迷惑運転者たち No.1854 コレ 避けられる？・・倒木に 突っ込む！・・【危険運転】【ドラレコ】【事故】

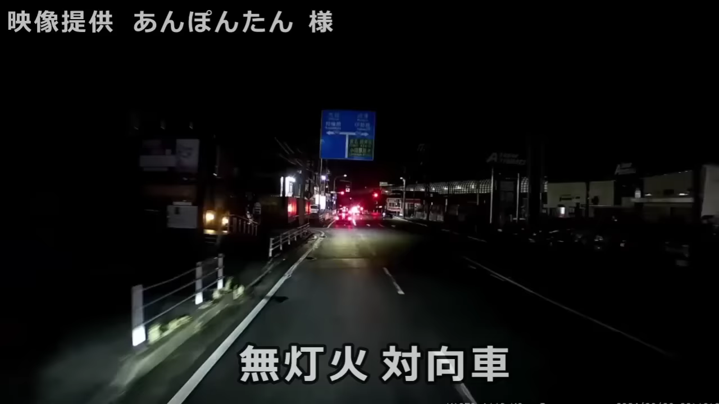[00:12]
どっから無糖化できた、おい。車体も黒っぽいから、あれ、もう見えなくなるぞ、おい。
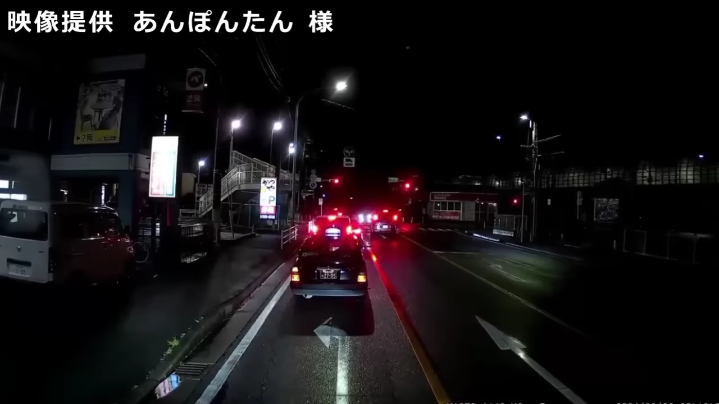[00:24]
あんなんでね、歩行者とか自転車とかがね、横断したらば、ちょっと大変なことになるぞ。ちょっとじゃねえ、だいぶ大変なことになるぞ。